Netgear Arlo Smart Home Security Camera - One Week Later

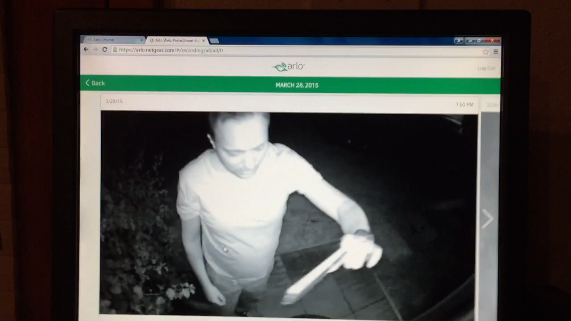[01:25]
okay okay so here's my desktop let me go back here all right so from the desktop I can remotely have
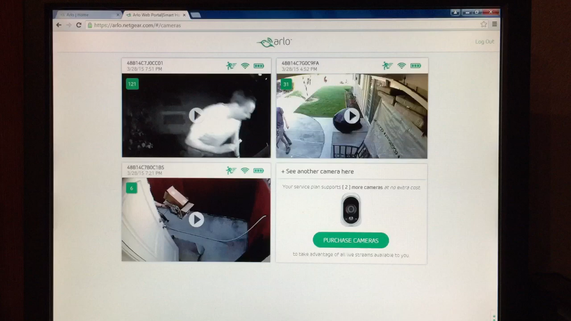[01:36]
access to all of my cameras I simply click
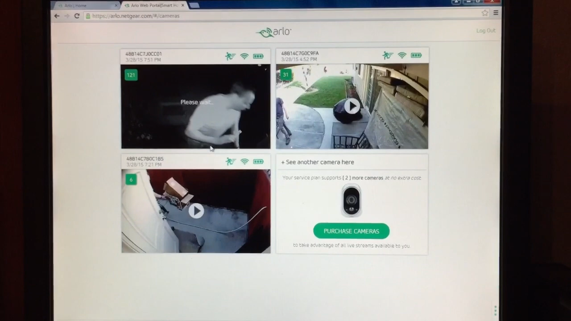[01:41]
on a camera and the camera activates and I can see what's going on right now from these
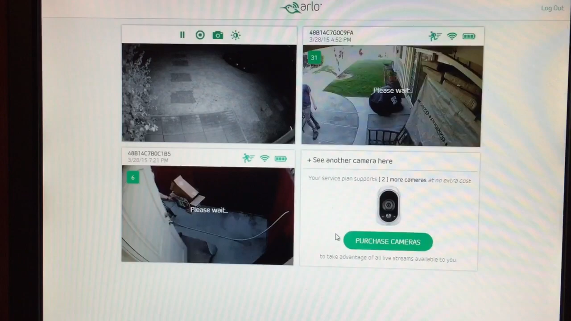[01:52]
cameras the cameras have night vision so you can see what's going on at night and I've got to set up so that whenever there's any kind
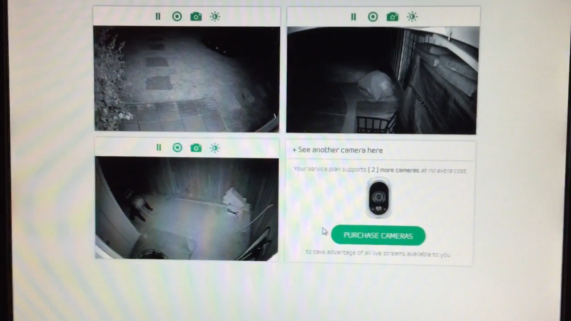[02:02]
of motion that the camera records for 10 seconds so I could take a look at my library and
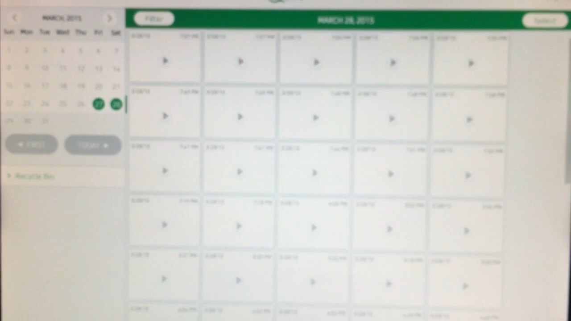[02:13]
for the course of the day I can see all of my
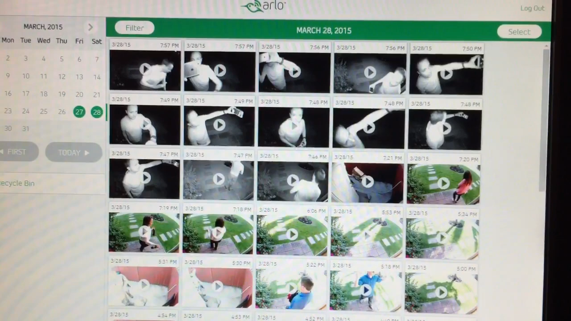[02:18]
recordings so for example I can take a look at
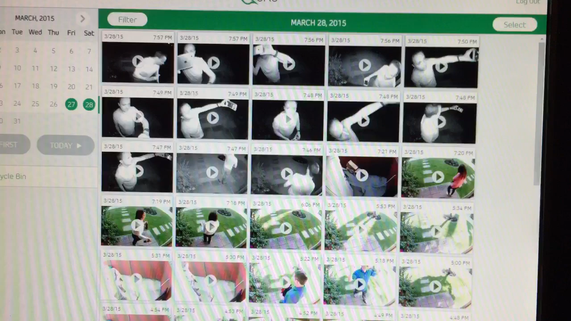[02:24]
a recording of myself as I walked outside to make this video okay so
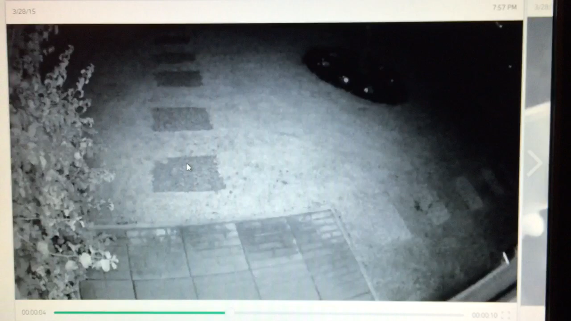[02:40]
I think it captured me walking inside the house let's